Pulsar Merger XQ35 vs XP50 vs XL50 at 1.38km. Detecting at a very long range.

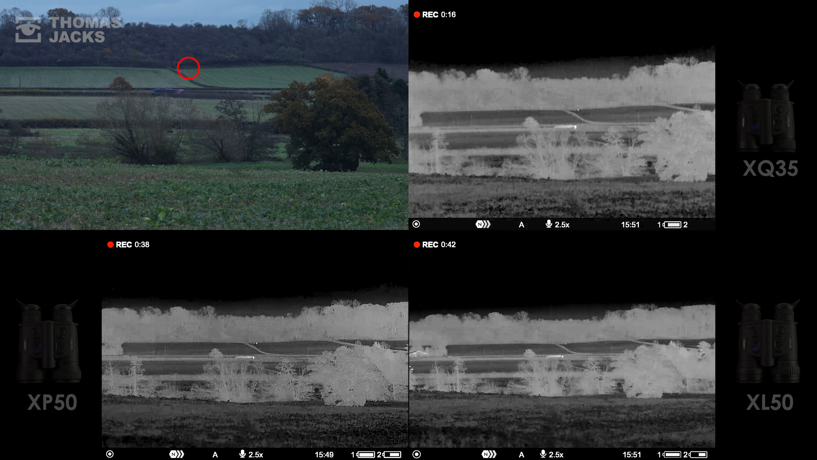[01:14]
But exploring things in more detail, watch the bus disappear 850m away and you'll begin to appreciate the added field of view you're gifted with the XP versus the XQ. While on the XL you get that much more than the XQ and that much more than the XP. When you're scanning for a target that could be the difference between spotting it or not. And just to remind you, it's 89% humidity. In theory, these conditions should favour the larger, more sensitive pixels in the XQ and XP.